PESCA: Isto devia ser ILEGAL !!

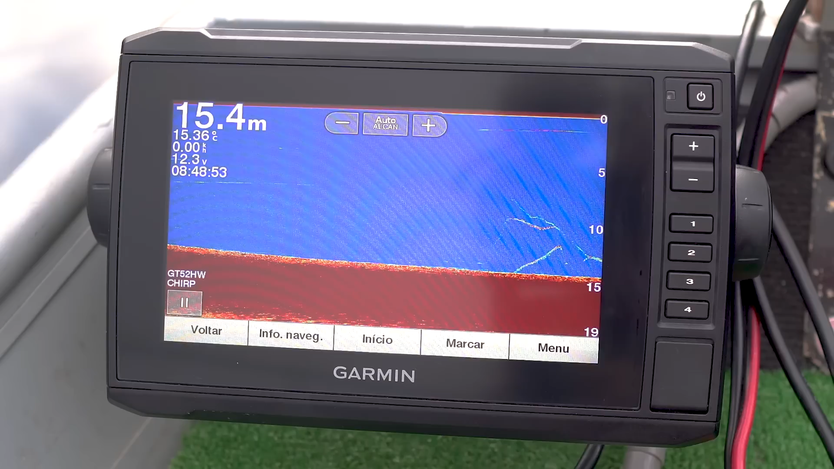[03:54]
On screen: depth 15.4 m, water 15.36°C
E este peixe... São dois peixes. Olha. Ferrei um peixe. Olha que topo. Pode ser que lavar outra vez. Ferrei um peixe. E outro veio atrás. Epa, que marcação linda, linda. Estava a ver a distraída. Aliás, e como viram este peixe nem sequer marcou na sonda.
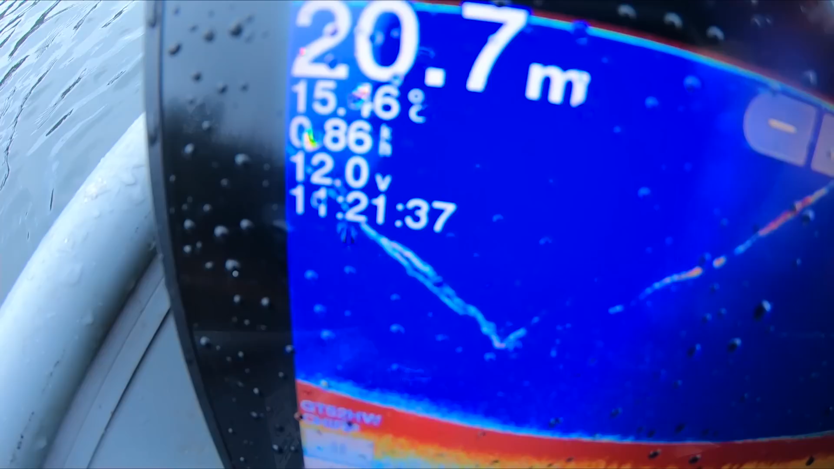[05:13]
On screen: depth 20.7 m
Está lá o outro em baixo. Olha para isto. Estão a ver aquela linha dupla a cair? É o Sawa Amura e o peixe. Ele veio a pancada na queda.
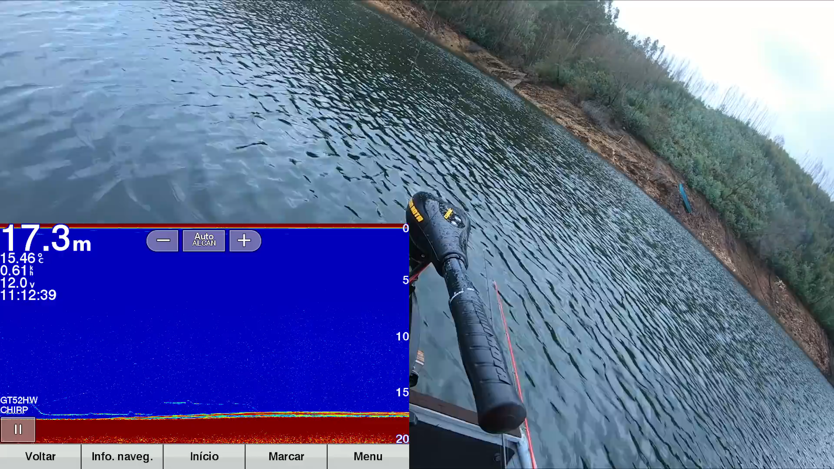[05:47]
On screen: depth 17.3 m, water 15.46°C
Peixe pequeno. Olha aí a marcação.